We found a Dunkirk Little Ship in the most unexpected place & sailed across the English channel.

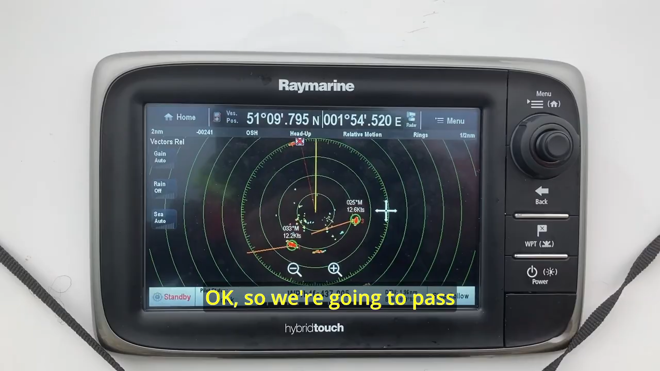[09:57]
Okay, so we're going to pass within half a mile.
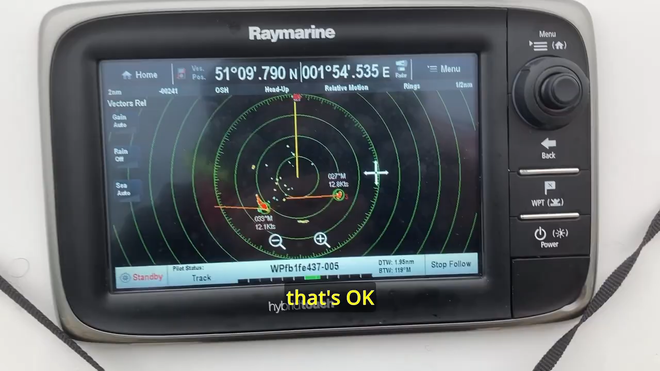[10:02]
That's okay.
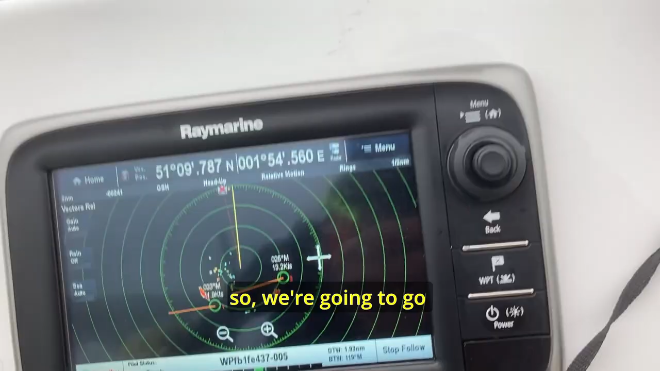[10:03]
So we're going to go in front, as we can see there.